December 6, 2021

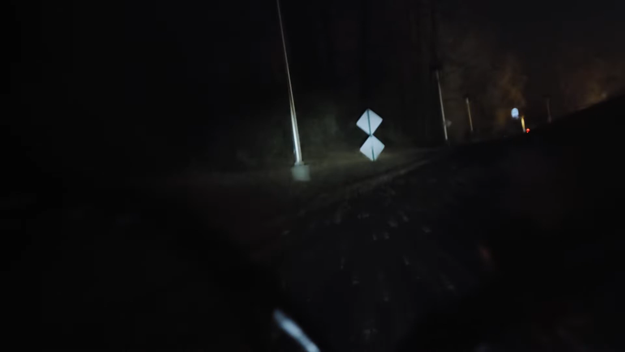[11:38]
It's because of the leaves. You got to believe in leaves. They will make the ground wet. After it rains, it'll keep the ground wet. Which sucks. And sometimes the hills block the wind in such a way and the sunlight where the roads just don't dry off.
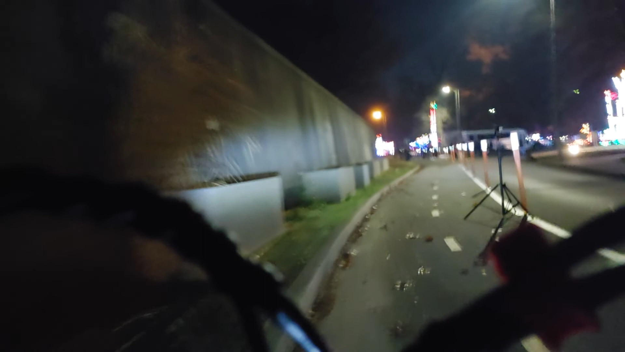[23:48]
Ooh, they've got my trail blocked.